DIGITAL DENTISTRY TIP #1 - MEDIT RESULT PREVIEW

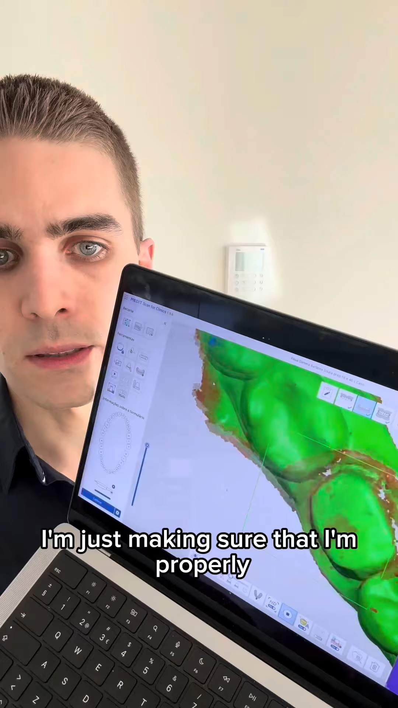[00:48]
making sure that I'm properly scanning everything okay and at the end